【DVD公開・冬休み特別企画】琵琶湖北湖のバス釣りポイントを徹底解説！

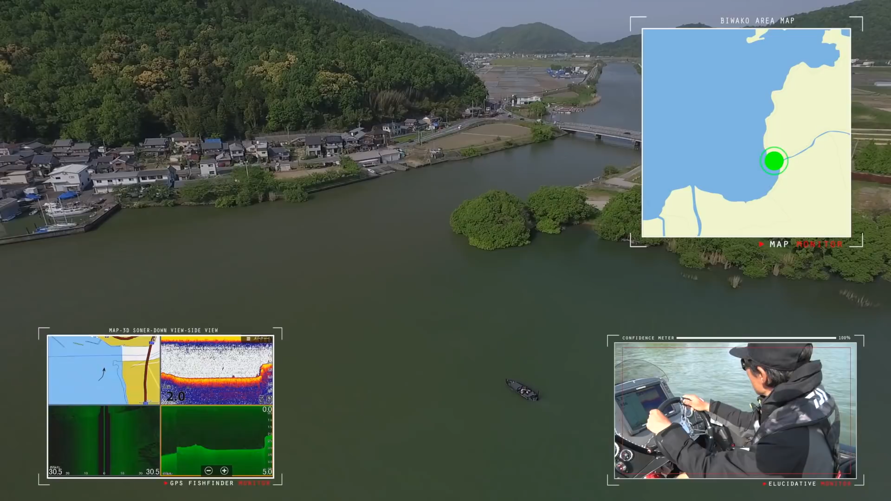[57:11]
まあ、この、長明寺川もポイントですし、その外側の長明寺川河口付近にも、浚渫と、シャローフラットが続くので、ポイントになっていると思います。
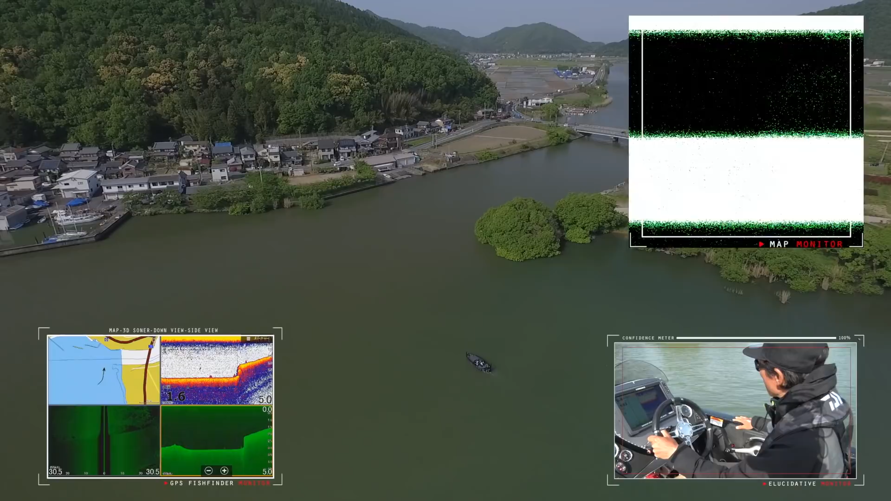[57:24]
まあ、基本的に大きめのポイントはシャローフラットがなんで、
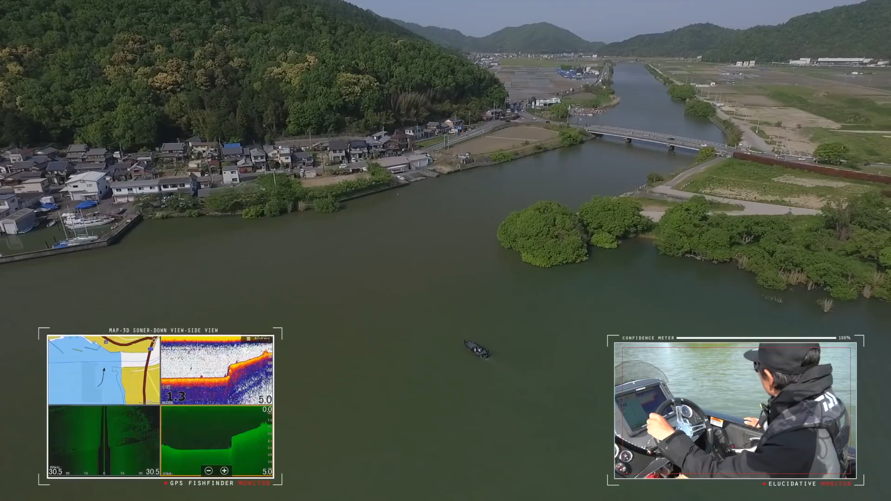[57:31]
浚渫以外は、魚探の映像を見ててもそんなに大きな変化はないです。まあ、ちょっと奥に入ってってみますね。
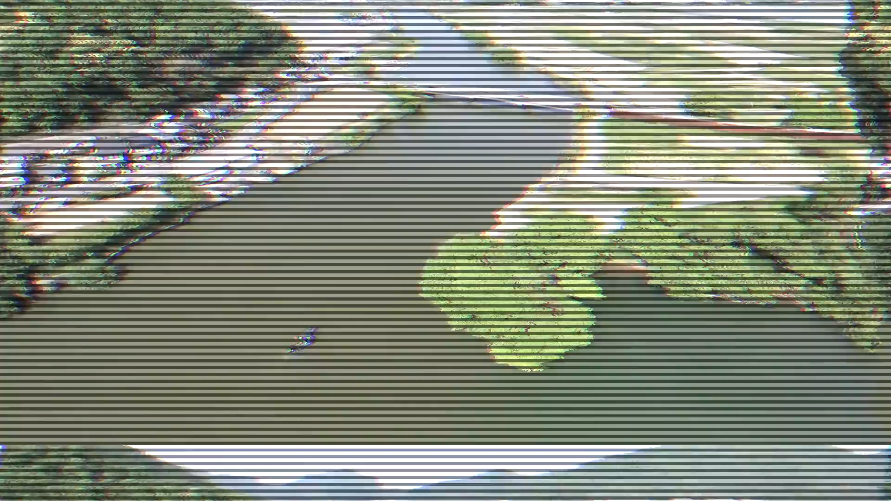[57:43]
まあ、水路になってるんで、まあ、春先は本港よりも明らかに水温が上がるのが早いんで、
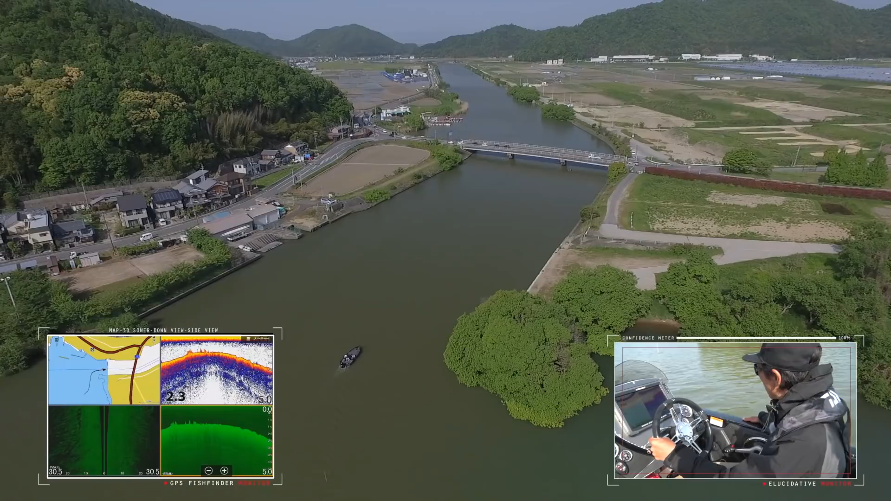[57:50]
プリスポーンの魚がいち早く集まったり、また増水、雨が降って増水すると、カバーが、豊富にあるので、シャローに上がったバスがつきやすいっていう、特徴があります。また本港とは違ったタイプの、ポイントが多いので、シャローカバー、フリップしたりとか、そういった釣りもできるのが、
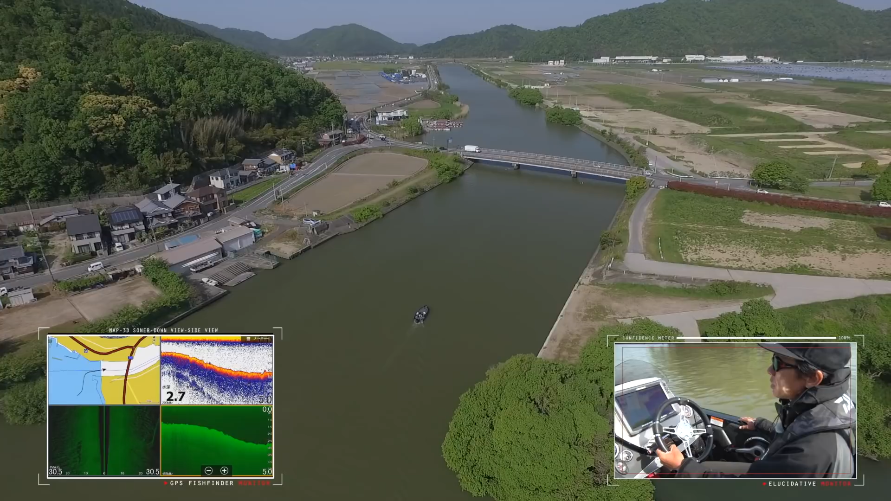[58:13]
この長明寺川河口の、特徴だと思います。
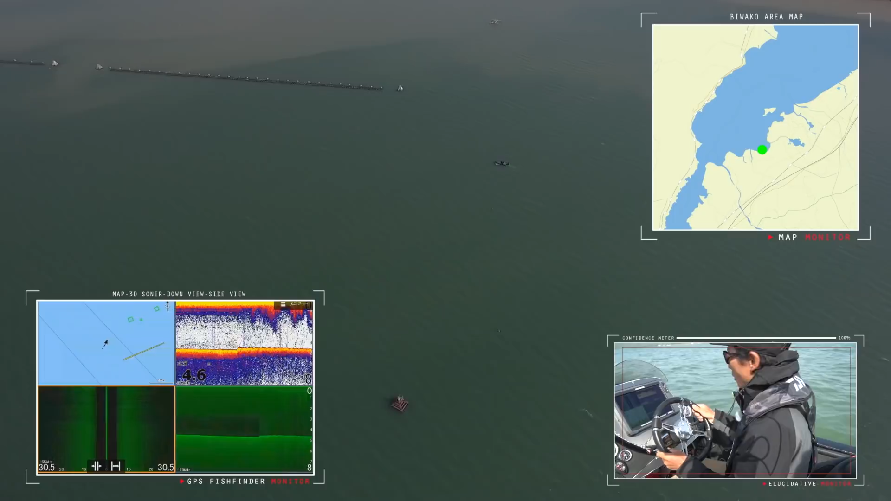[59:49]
はい、巻エリアですね。巻エリアの一文字に来てます。この沖に、魚礁が、基本7つあるので、その、魚礁を、魚探掛けしてみてみたいと思います。まずね、沖のラインにある5つの魚礁を、一文字と平行に入ってるんで、
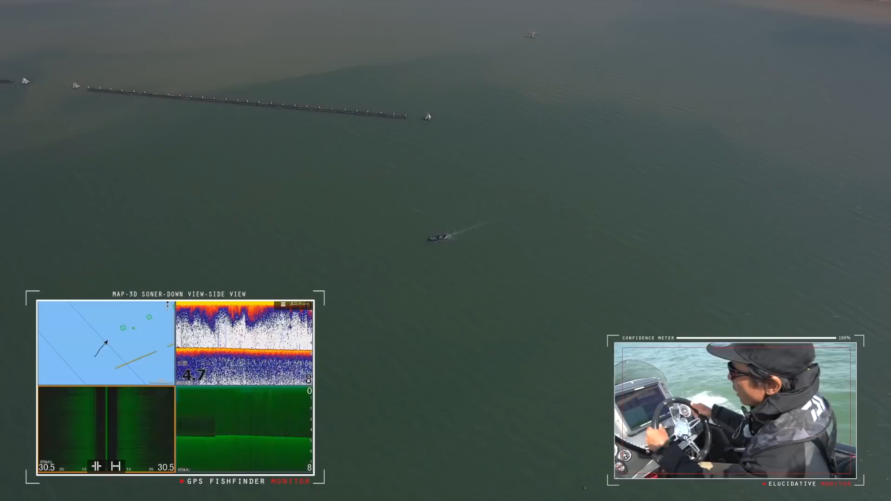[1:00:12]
そこ魚探をかけていきますね。水深はだいたい5メーター、魚礁の高さが、2.5 メーターぐらいあるんで、魚探掛けすればね、魚礁の上通れば、
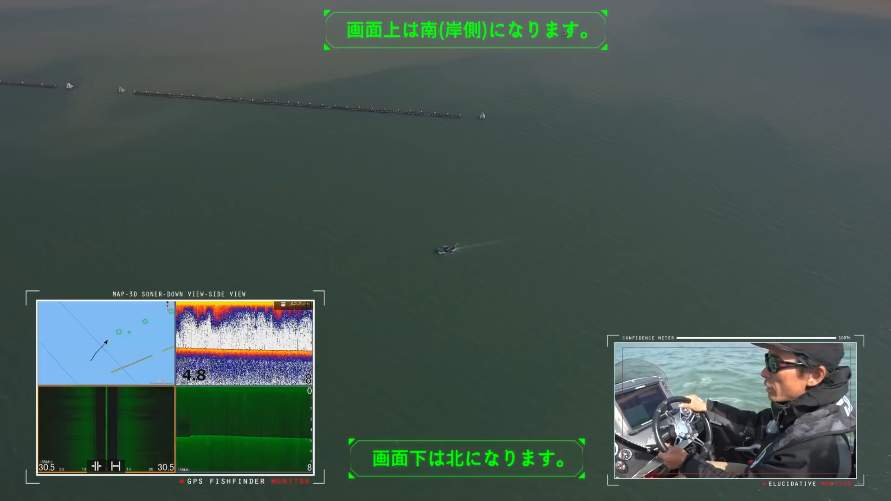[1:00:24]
まず分かる魚礁ですね。はい、巻エリアなんですけれども、
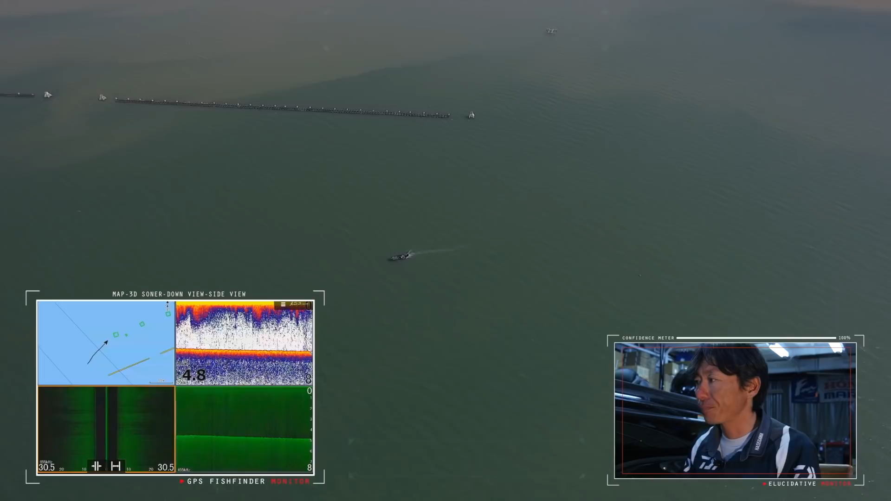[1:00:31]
北湖東岸としては比較的シャローフラットが続くエリアにある、まあ、マンメイドストラクチャーがメインになるエリアなんですけれども、特に巻一文字、そこからその沖にある魚礁7つ、これ非常に攻めがいのある場所だと思います。まず魚探に移り出したら、これまず1個目の魚礁ですね。中空のコンクリートブロックがここも沈んでます。
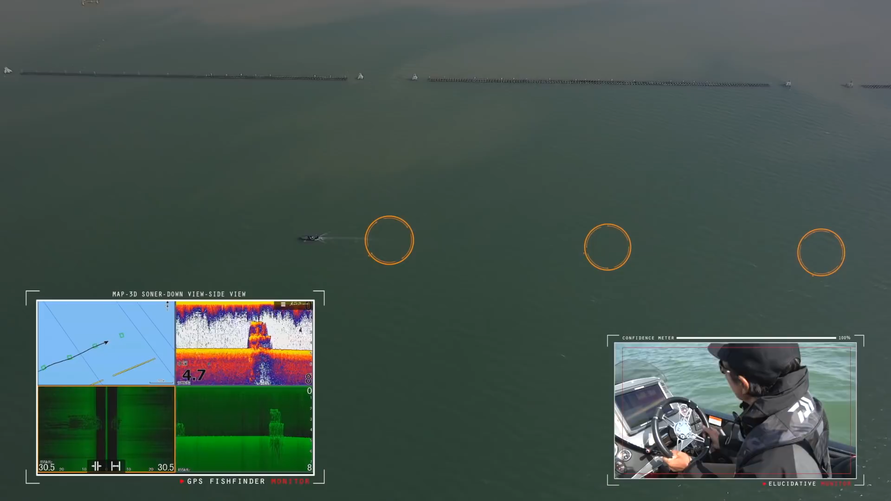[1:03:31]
そのまままた一文字と平行にボート進めますね。そうするとまた同じ等間隔ぐらいの位置に現れるので、ね、はい、これ5つ目ですね。これは沖のラインの5つで、ここから一文字寄りにあと2つ魚礁があるので、一文字寄りの魚礁の残り2つは
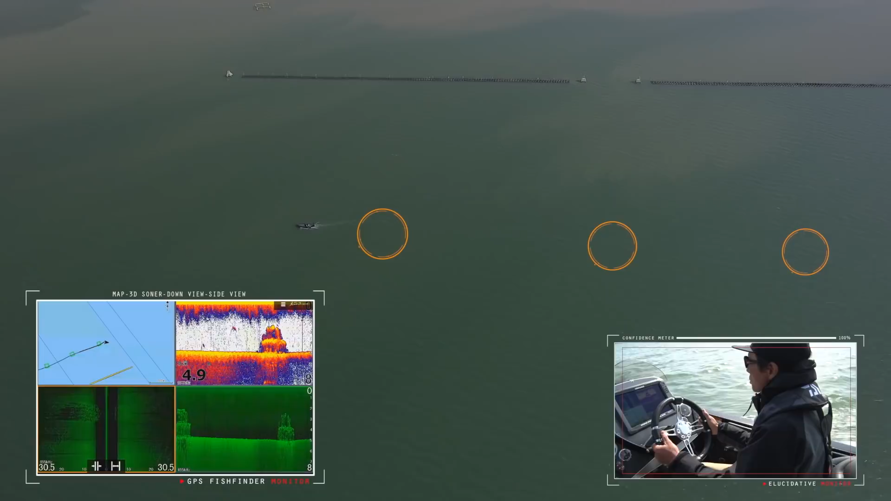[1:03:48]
ちょうど一文字と一文字の切れ目の沖にあるので、比較的見つけやすいと思います。ちょっと行ってみますね。